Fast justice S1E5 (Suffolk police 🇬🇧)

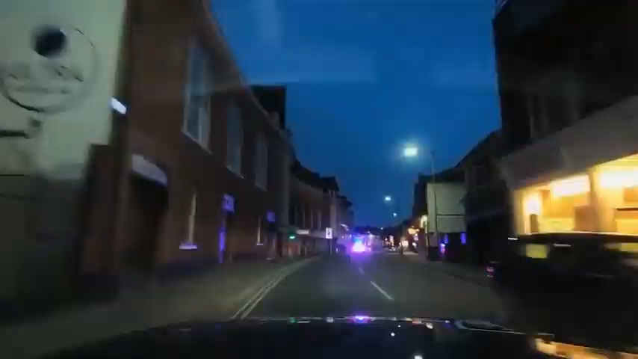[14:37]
Who clocked them? The target car seems to be compliant and pulls over. What's he stopped here for? Well, I'll have to go and deal with him.